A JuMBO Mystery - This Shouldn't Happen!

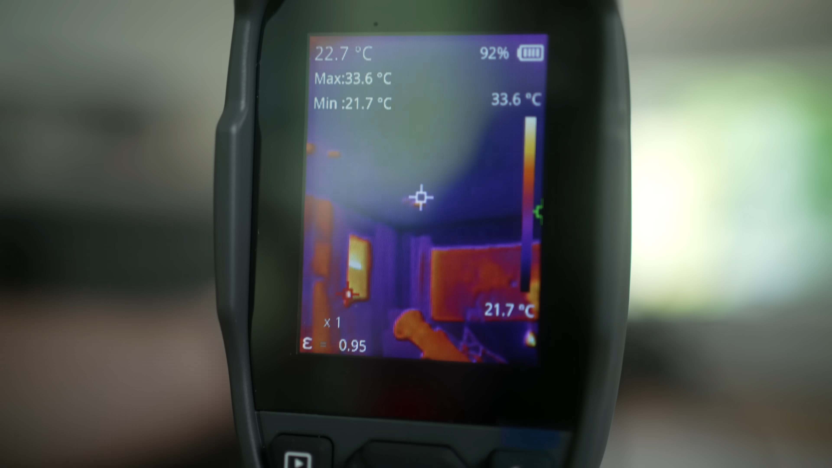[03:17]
On screen: spot 22.7°C, max 33.6°C, min 21.7°C, scale top 33.6°C, scale bottom 21.7°C
In contrast, a cooler object like your body has a peak emission of more like 9000 nanometers,
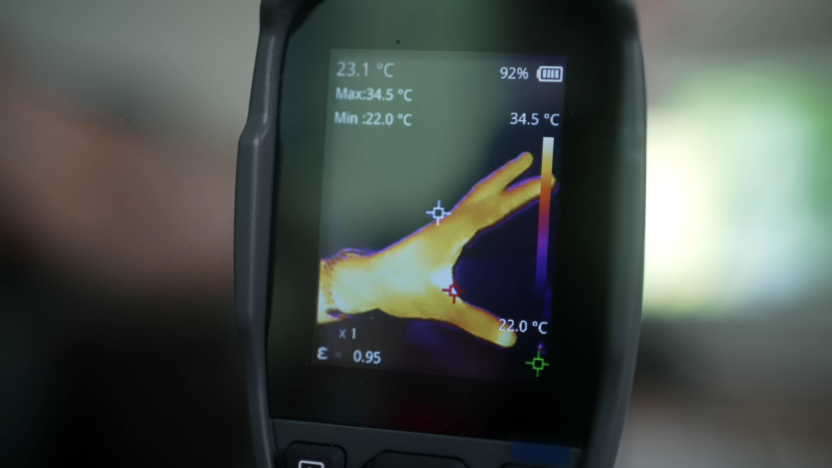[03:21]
On screen: spot 23.1°C, max 34.5°C, min 22.0°C, scale top 34.5°C, scale bottom 22.0°C
which firmly puts it in the infrared part of the spectrum.